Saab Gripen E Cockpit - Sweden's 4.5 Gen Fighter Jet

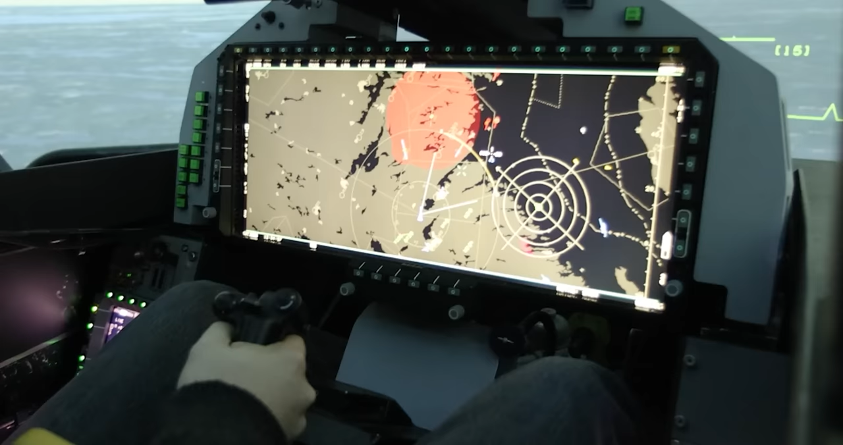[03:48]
you have bullseye so you can go now and and select a point of one of those threats there the threats airborne threats you have you have bullseye so you can go now and and select a point of one of those threats there yeah you can just go a little bit you have a function where you will always go to the closest object but we don't you know give it give it a challenge right now on and so you can now do a track while scan or uh like you like prioritized threat and you select your own weapon yeah
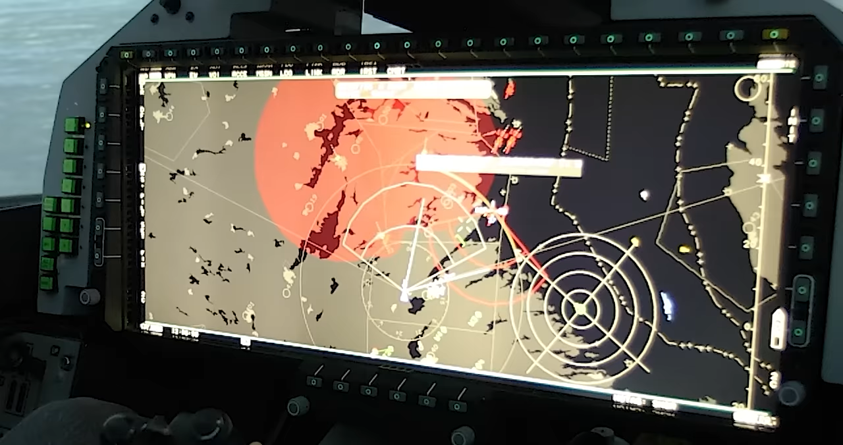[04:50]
on your ratio in terms of uh headings and speeds and so on okay so if you now start turn towards them a little bit and still you are flying now with a passive radar so all this information is being supplied by command and control and you can also see it in this information field on the wire display it says c which means quantum control you can all get the other indication of what is the sources of that data fusion that supplies this track currently yeah so we all now have set your radar now you will have your own radar also says oh yeah i see the change
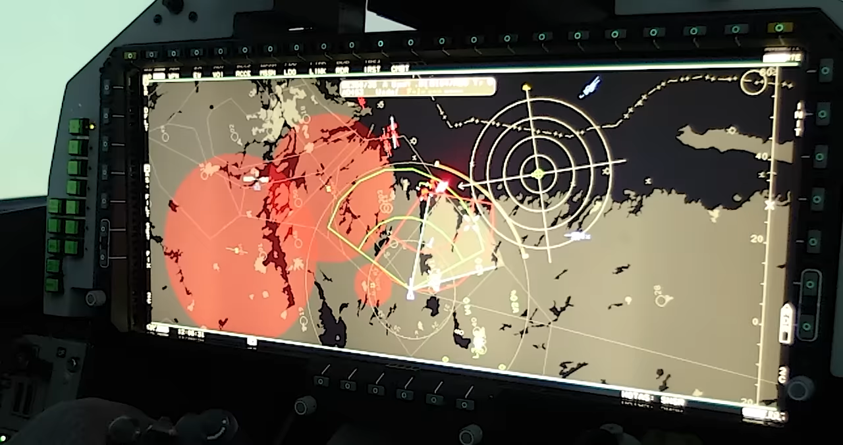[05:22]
there yes so you will now get something different you can also you don't have to make a track while scan you can fire at any target from any source so now that means this uh your weapons engagements will now turn green which means that
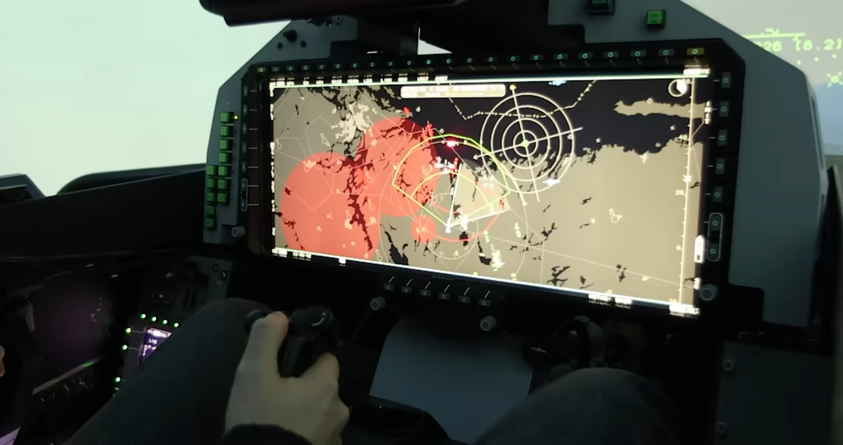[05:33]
you can fire your missile so you can fire your missile against that hostile threat there okay so you just fire trigger off trigger away and then the late time switch back onto safe there we go we're on safe and now you will see that this uh there is a uh a line like
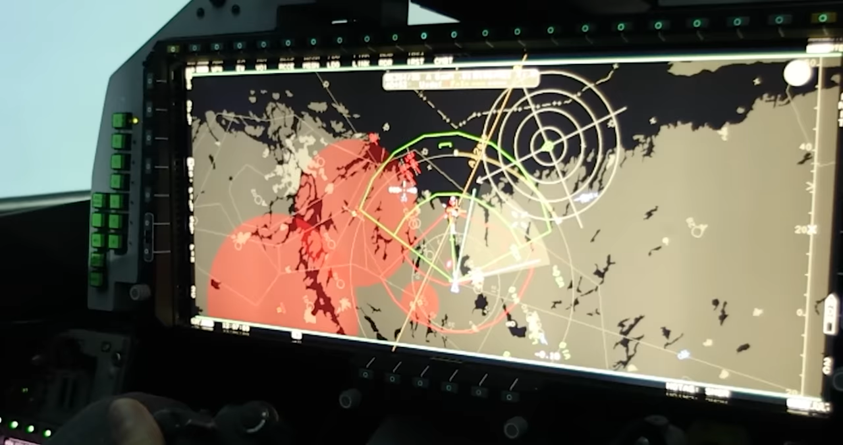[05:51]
a missile polygon here oh yeah which is now displaying green means that you have a sufficient data link up and down between the missile and the aircraft and also green dot means that it has
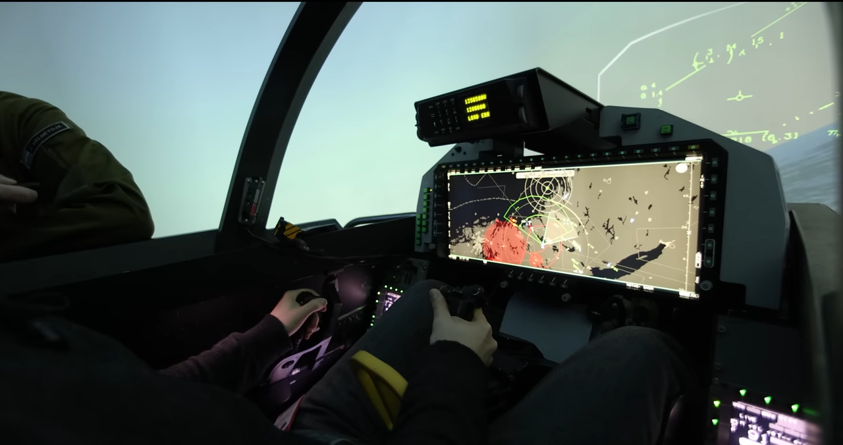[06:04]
sufficient kinematics to action to feed that target yeah if you look at the head-up display here now you will get some indication of your actual gimbal limits for missile support and also to